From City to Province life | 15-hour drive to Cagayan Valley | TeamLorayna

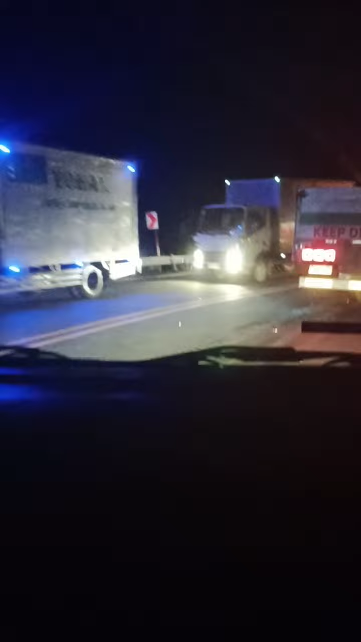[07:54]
Yes, guys. Ito po ang Santa Fe. Santa Fe na ba?
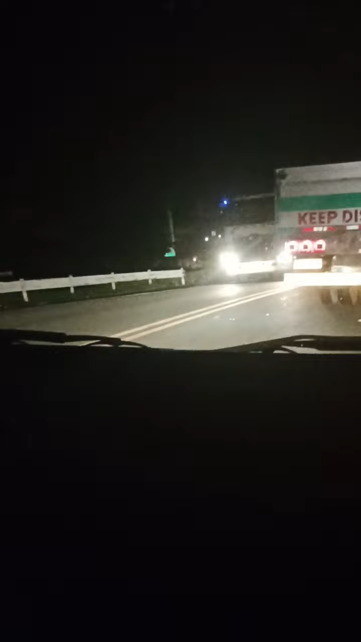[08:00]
Yeah. Nakalagay kanina, welcome to Santa Fe. Ano so, oras? Ito po yung paikot-ikot. Pero nalagpas na namin yung paakyat na paikot-ikot. Ito, pababa na po kami. And the time is 9:23 ng gabi. So, we're almost,
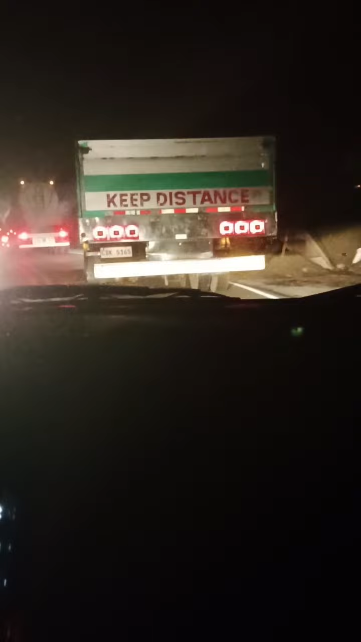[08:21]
guys, sa aming almost half bahay sa Cagayan. Ilang oras na tayo nagbabiyahe? Alas
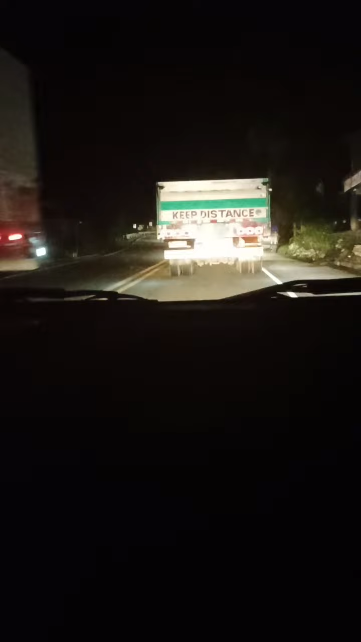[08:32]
2:15, 3, 4, 5, 6, 7, 8, 9, 7 hours. Pero nag-stop tayo ng 1 hour. Oo. So, eto, medyo mabagal lang kasi nga puro truck yung kasabayan namin. Ayan. This is the way. There you go. Paikot. Relax lang. Yeah. Habang patuloy pa rin ang panonood ni Kuya Austere. There you go.
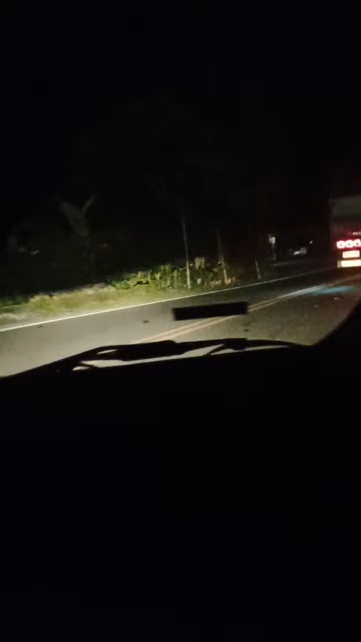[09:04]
Ayaw talaga magpapigil. Yan. So, pababa na. Siguro mga saglit lang to. Mga parang 1 hour lang yata. Hindi ko alam. Hindi ako taga rito. Sabi ni Mami, 3 hours. Hindi. Yung kanina. Yung itong paikot-ikot Santa Fe, 1 hour lang. 1 hour ka lang na ganito. Pag sa gabi, kasi puro truck ang kasabay, no? Pero siguro sa umaga, I think, hindi naman.